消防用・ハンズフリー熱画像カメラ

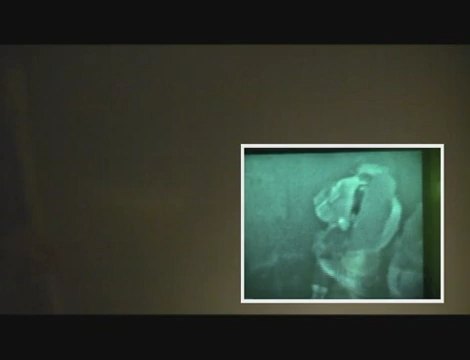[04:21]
They searched that part of the building and didn't find the victim.So they are continuing their search.